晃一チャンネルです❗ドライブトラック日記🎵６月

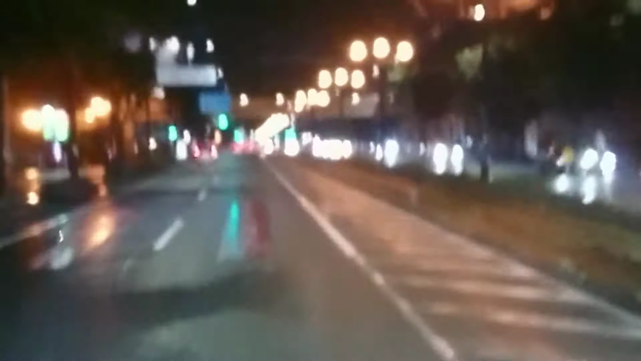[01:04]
ちょっとね面白いあれですね。でまあルート1号線豊橋、ここ注意してくださいねと、走るときはね右手にチンチン電車来ますんでね、
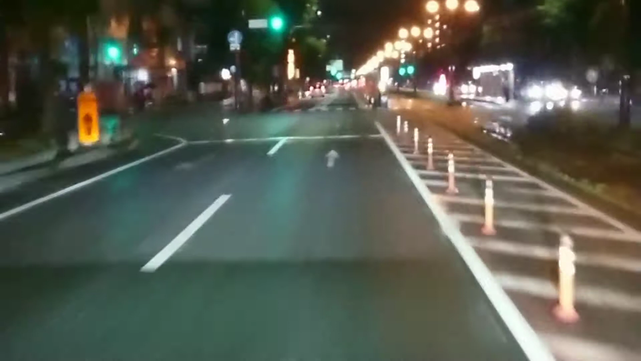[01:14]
くれぐれもチンチン電車には激突しないようにということでね、専用区分帯の信号ございますんでね、教習所に習った信号機をよく学んでおいてね、黄色の矢印だったかな、チンチン電車はね、これ来ますんでね、ここね、ここスピード結構出しよるんでね、注意ポイントですね。はい、これ右手豊橋のチンチン電車、路面電車ですね。
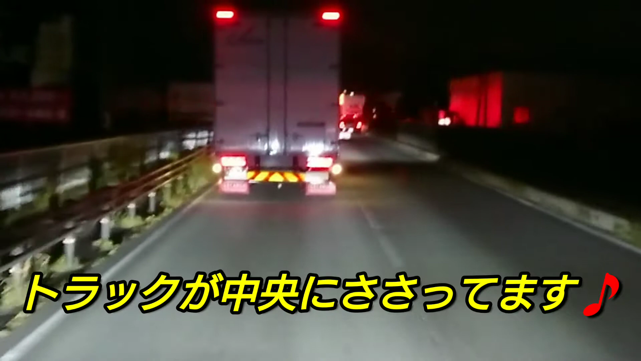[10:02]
仕事3日目、関東帰ってきて、またそのままね、今日はあの小牧ですわ。でまあ下道でずっと行きよるんですけどね、今日はちょっと渋滞はまりましたね。トラックが真ん中に突き刺さってましたよというのがね、注意しまし
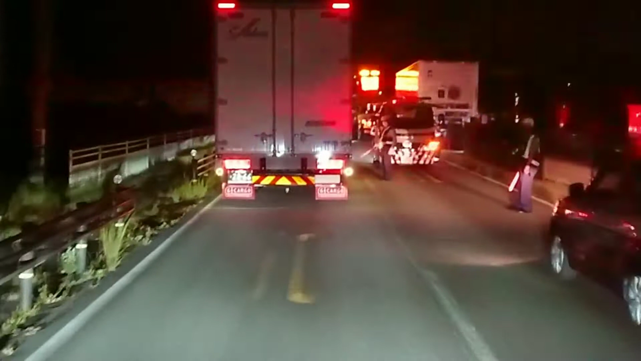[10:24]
ょう。ではね、名阪国道ね、結構スピード乗るんでね、事故多いんで ね、ヒヤッと僕も何回かしたことありますけどもね、怖いんでね、真ん中に突き刺さって、これようでもこっち側から突っ込まんかったね、真ん中に突き刺さるとだけですよね。さすがプロやね、みんな避けていきやよね。
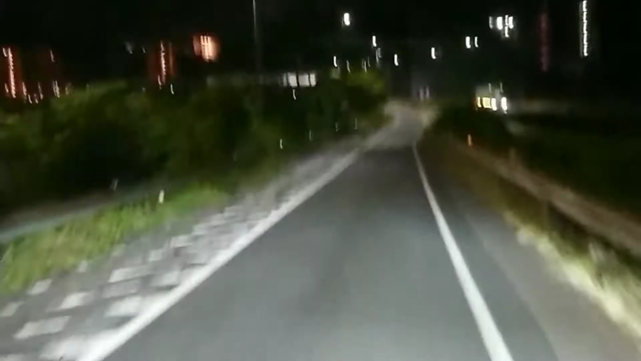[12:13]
はい、ではね、もう広島だけでね、あともうちょっとしたら着きますね。もう岩国に入りますんでね、広島最終宮島サイドでございます。夜屋で真っ暗、結局トラック撮影できず。では、